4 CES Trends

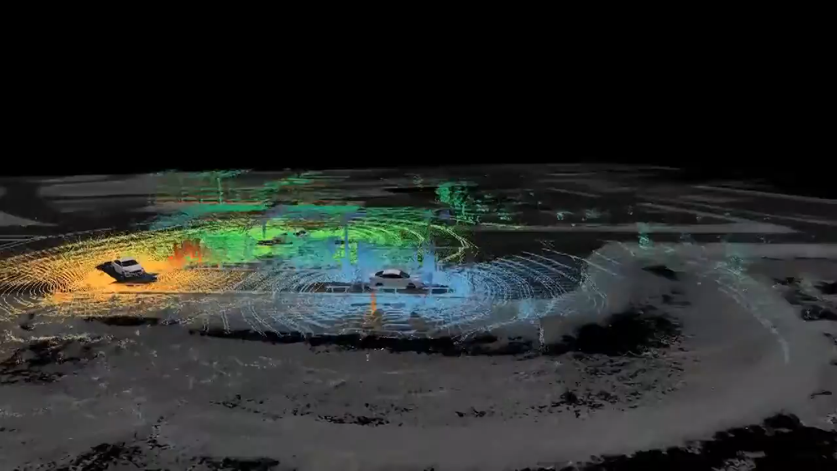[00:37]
It also has improved LiDAR with its autonomous vehicles, which means they can see better when they're driving around.